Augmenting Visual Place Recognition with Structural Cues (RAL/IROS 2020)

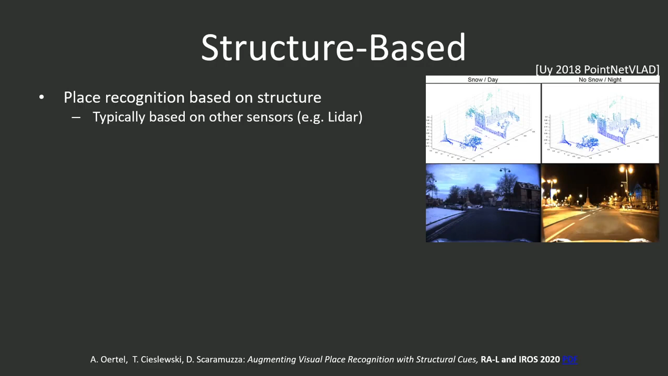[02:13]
In our work, we aim for relying on cameras only, which, for example, would be advantageous if we want to deploy our system on drones. In fact, sparse to semi-dense structural information can be obtained from cameras using structure for motion. In previous work,
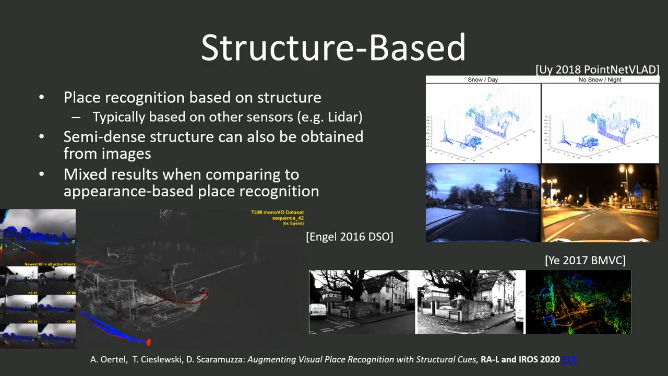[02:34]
we have investigated exploiting such visually obtained structural information for place recognition, but have received mixed results when comparing the performance to purely appearance-based methods.